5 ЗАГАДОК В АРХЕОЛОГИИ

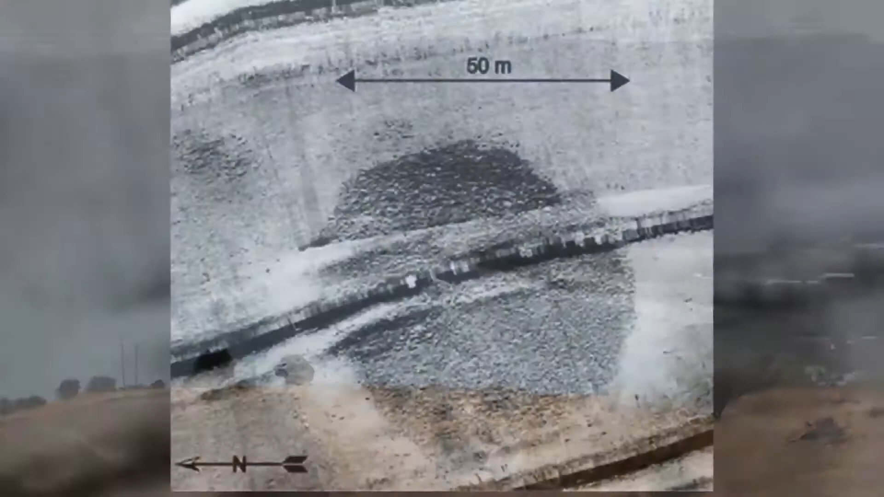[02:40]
В 2003 году ученые случайно обнаружили структуру конической формы под Галилейским морем.